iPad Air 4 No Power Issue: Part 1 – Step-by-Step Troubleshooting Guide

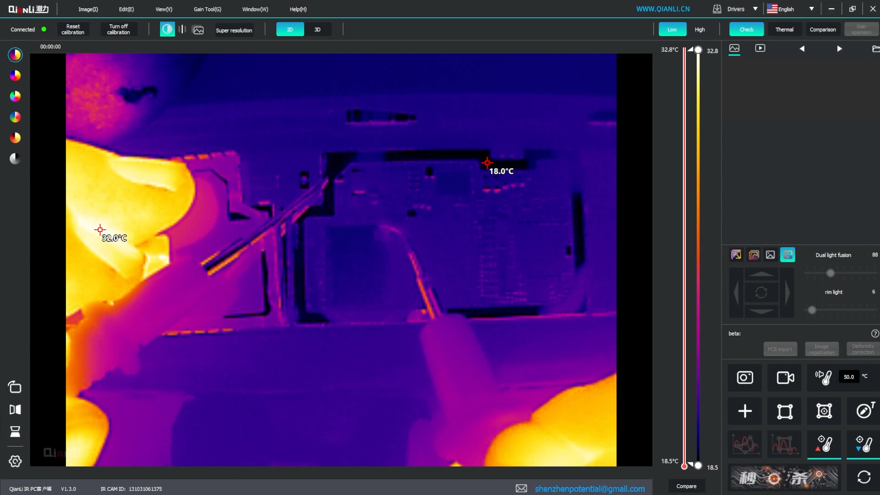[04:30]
On screen: scale top 32.8°C, scale bottom 18.5°C
So let's, but it was like under the shield. So let's, let's look at this again. All right. And three, two, yeah, there's a teeny spike in heat over there. Let's see if I can make it a little bit more clear. Three, two, one. Yep. Okay.
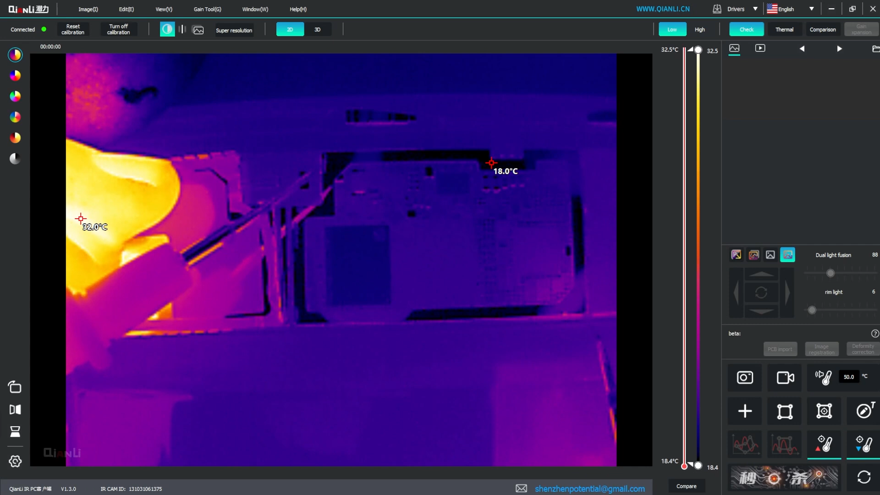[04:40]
On screen: scale top 32.5°C, scale bottom 18.4°C
So the heat is definitely coming from this area.
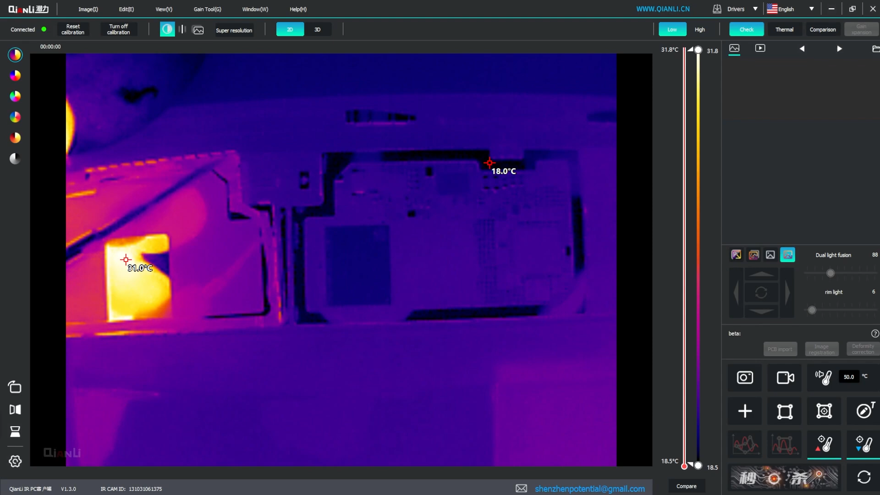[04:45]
On screen: scale top 31.8°C, scale bottom 18.5°C
Let's see if we can figure out what is actually happening there.